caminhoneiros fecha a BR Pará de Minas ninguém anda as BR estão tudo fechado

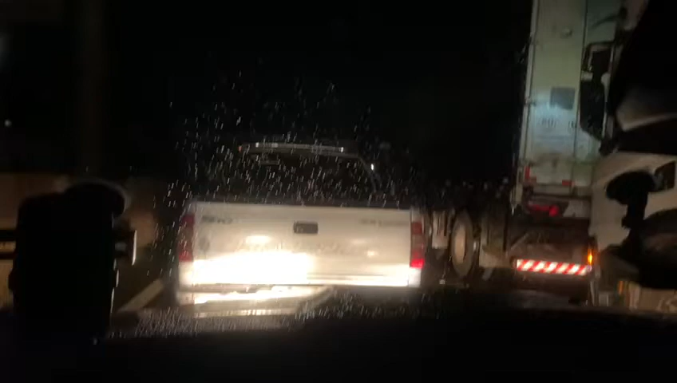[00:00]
Aí, ó, pessoal do grupo aí, ó, já começou, tá vendo, ó, tô parado aqui, eu vim pra Pará de Minas e a BR tá trancada, já tem uma hora que eu tô parado aqui, o pessoal falou que não vai abrir a BR de jeito nenhum, vou ter que dormir aqui na estrada, né, porque eu tinha que ir pra fazenda, né, então eu vou ter que dormir aqui, ó, já começou, é isso aí que dá essa desgraça desse PT, né, tá entendendo? E agora, né, tô aqui parado na estrada, os caminhoneiros pararam tudo, falou que não vai abrir a estrada, entendeu?